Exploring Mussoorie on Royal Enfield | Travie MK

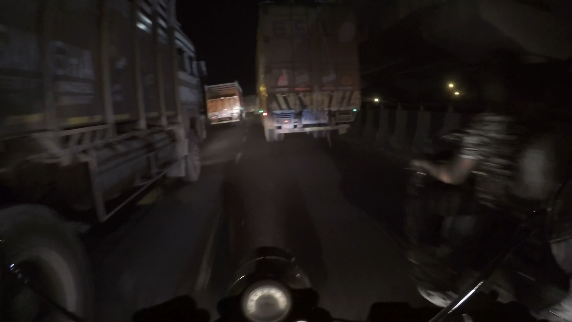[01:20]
Oh my my my. Truck bhai, nahi nahi nahi, kaise risk le raha hai bhai, aise risk mat le bhai. Should I go?
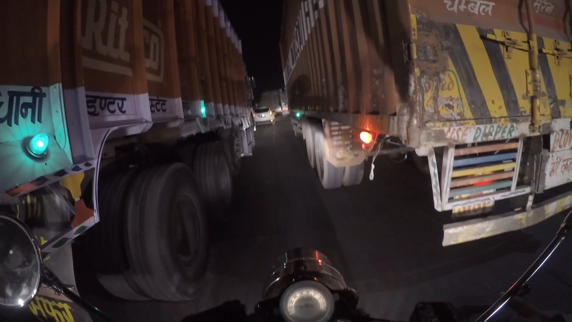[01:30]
No. Jao nahi, nahi jao, jao jao nahi jao, jao nahi jao, jao nahi jao, nahi ja raha, nahi ja raha.
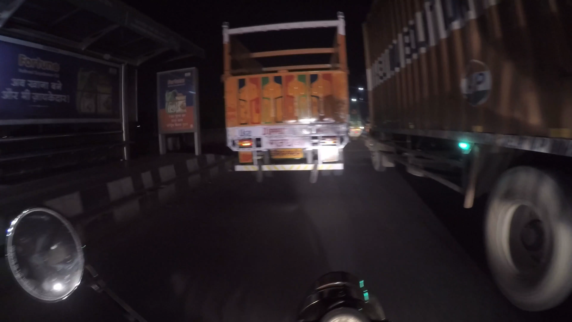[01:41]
Are Jaunpur Express hat jao, tanik bhaiya tanik rasta de do bhai.